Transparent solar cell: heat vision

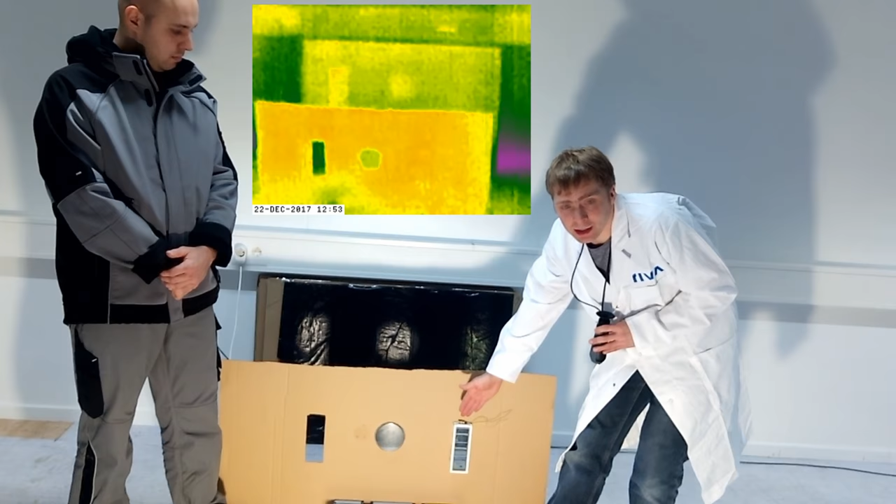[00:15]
separates from the infrared light, and infrared light
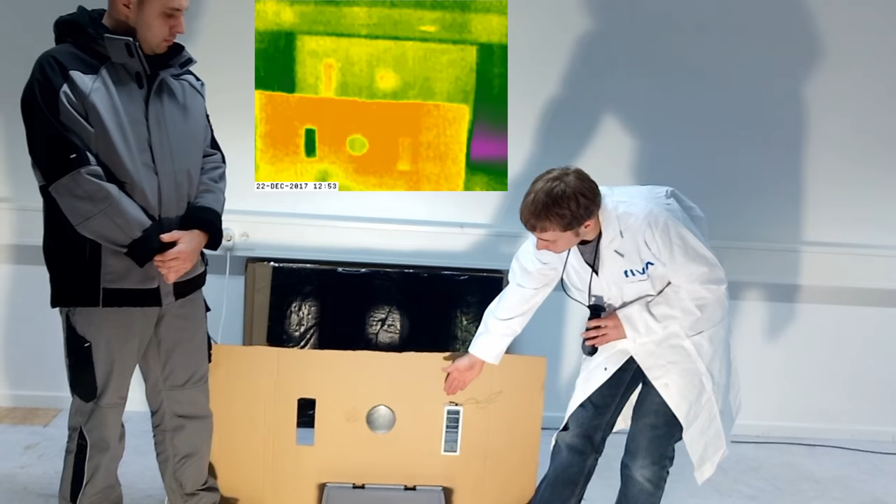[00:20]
generates electricity, but visible light passes through this window.
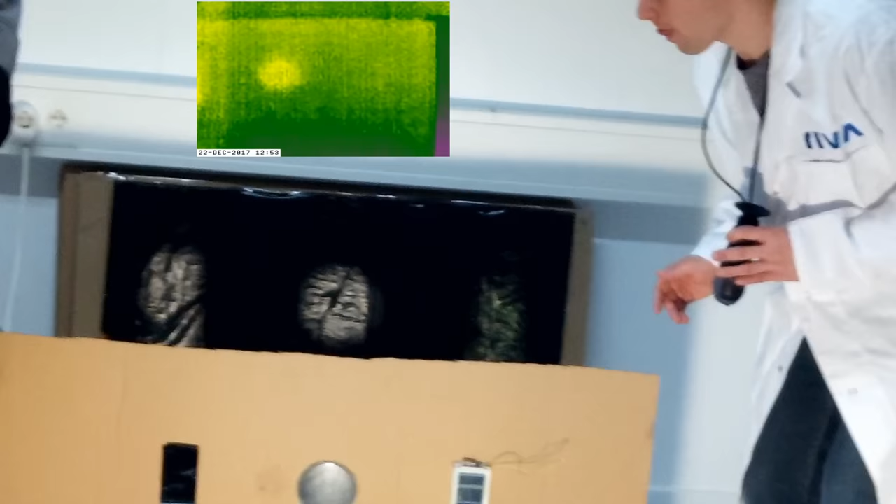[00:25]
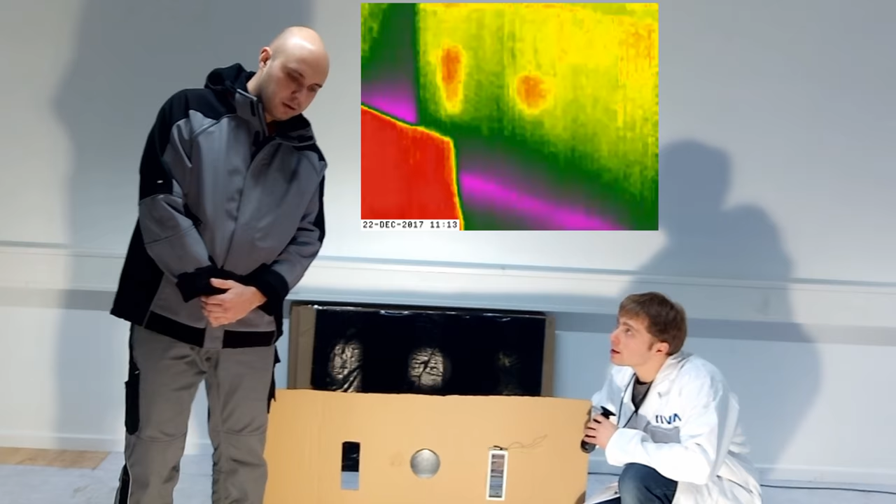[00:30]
And you can see in our camera mixed light
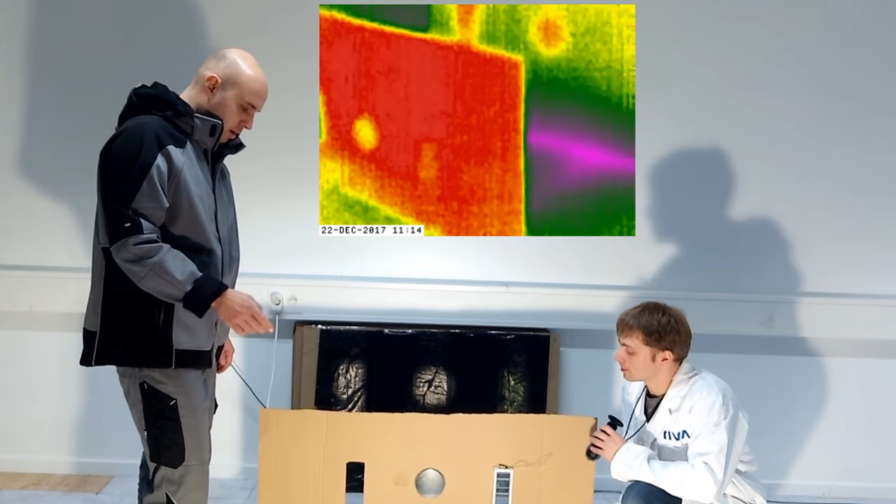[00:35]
enter through the three holes, and you can see in
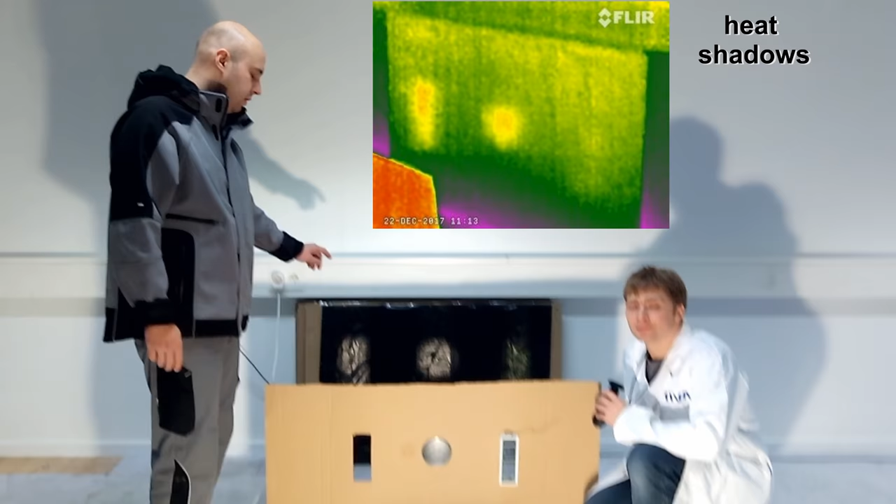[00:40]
visible spectrum three reflected lights.
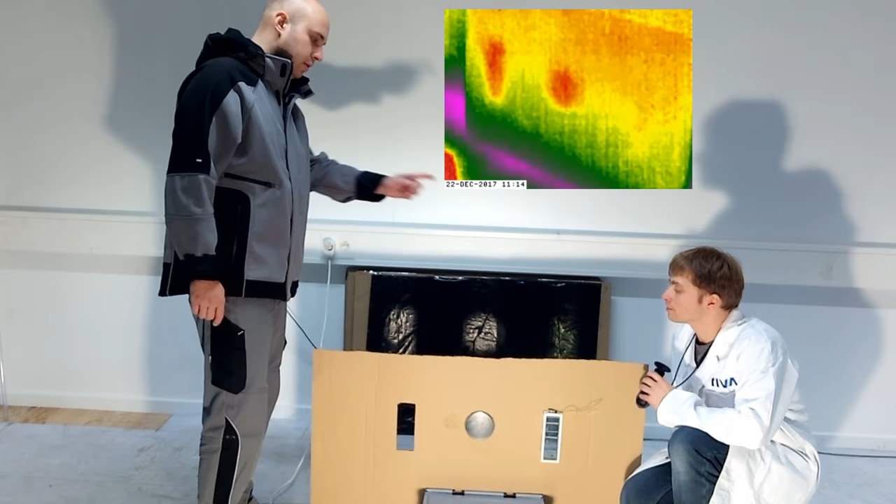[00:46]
But when we use thermal vision, you can see only two lights on the background.
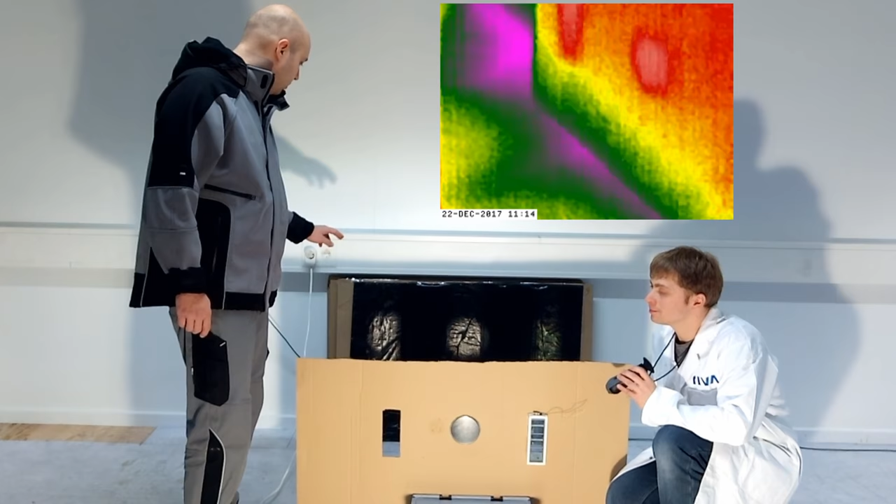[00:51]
Let's go to trying this wonderful thermal vision camera.
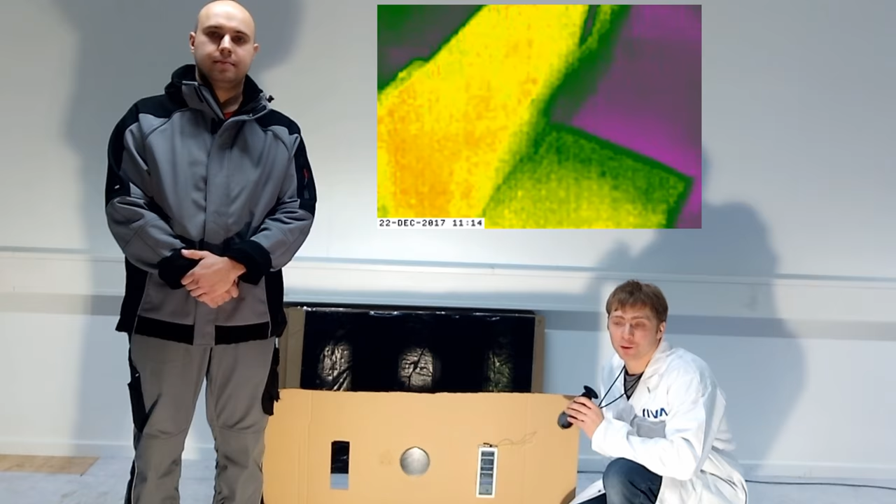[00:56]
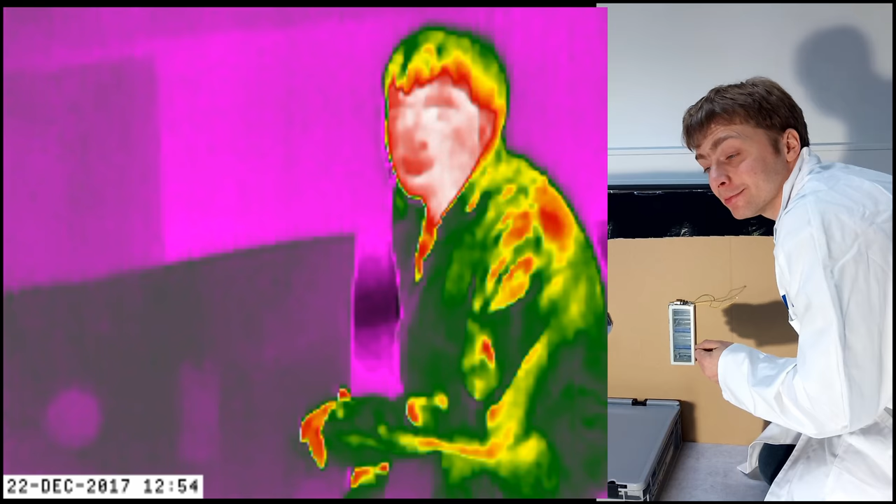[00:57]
Infrared part of light
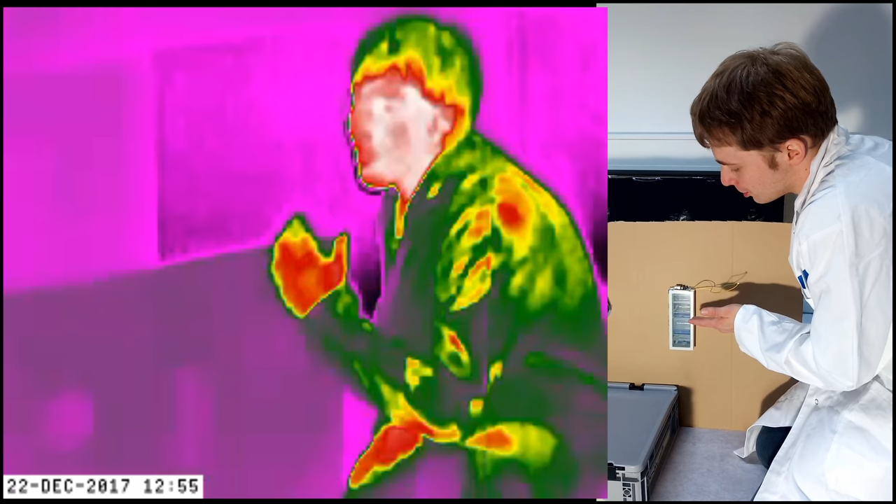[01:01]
generates electricity and powers this light emitting diode,
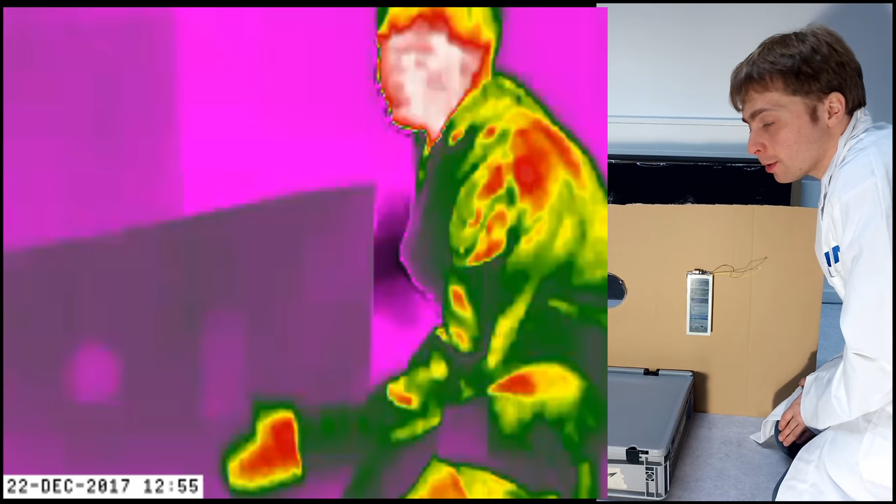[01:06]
and visible light passes through this window and go later to this background.
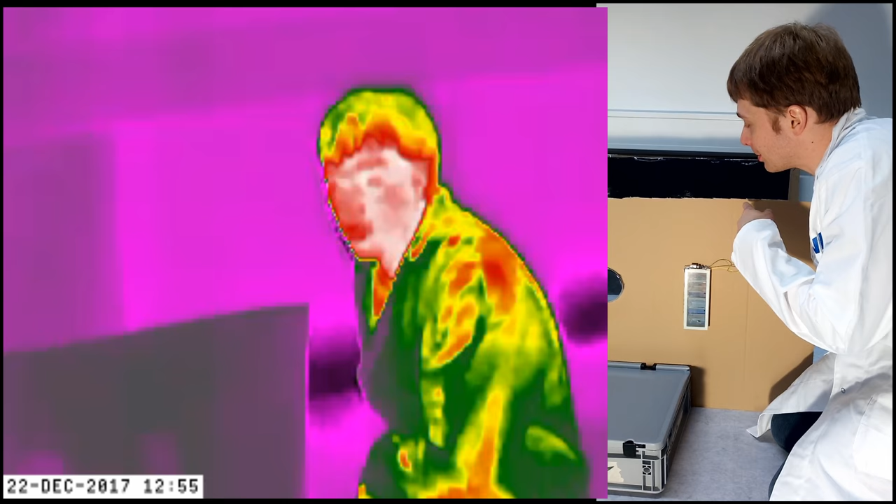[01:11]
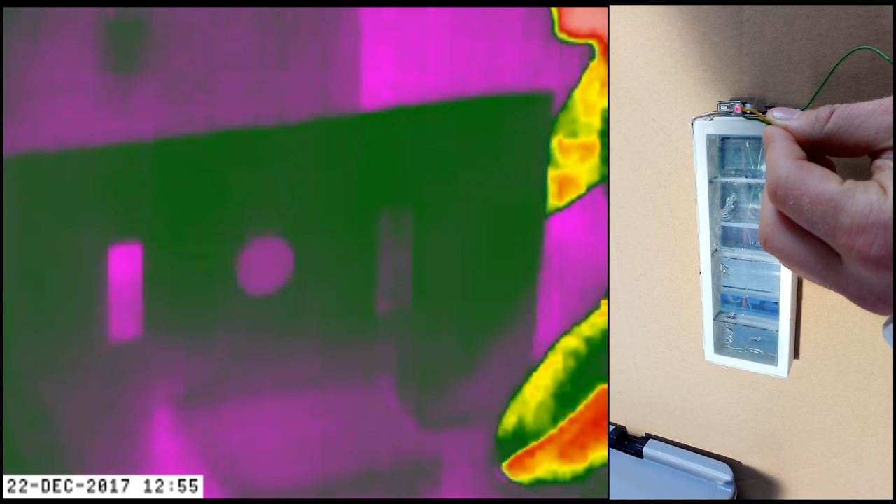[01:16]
Infrared light generates electricity and powering this light emitting diode,
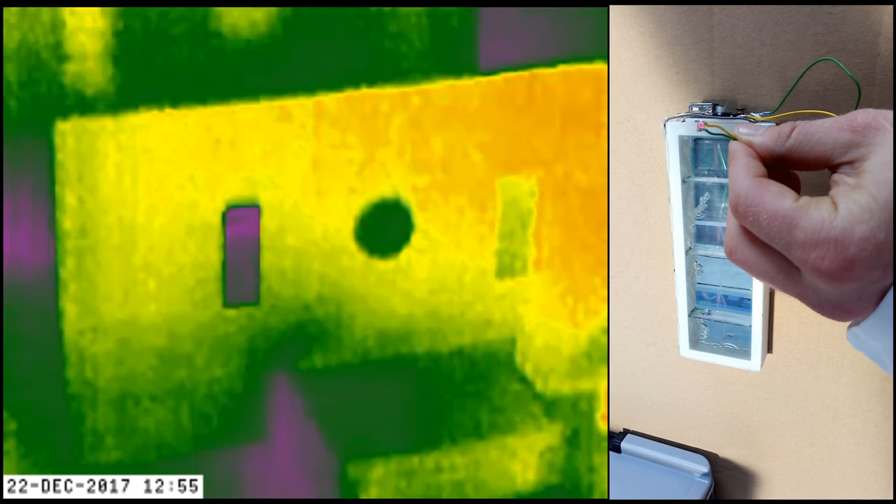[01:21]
and visible light pass through this window,
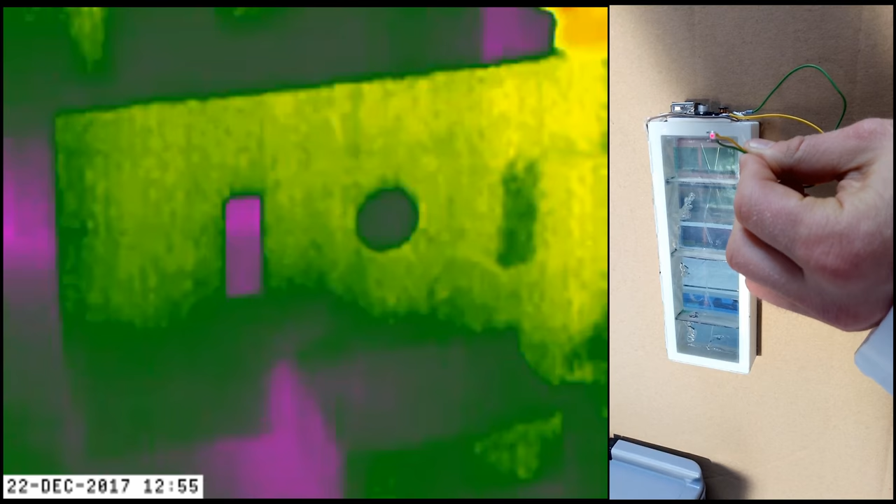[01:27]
and you can see my arm is transparent and go later to the background.